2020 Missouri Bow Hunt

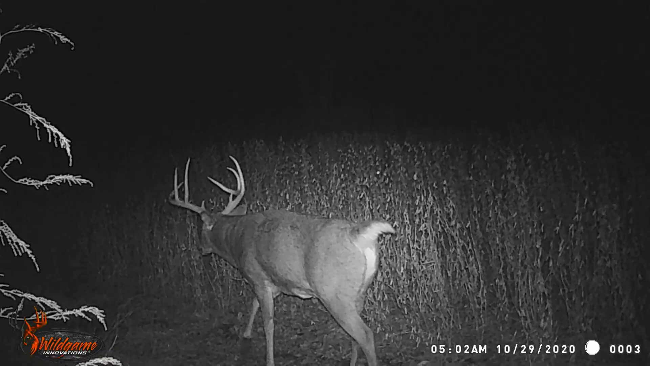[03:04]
But we've got one eight point that's huge. He's got tall tall tines mass with everything. He looks great.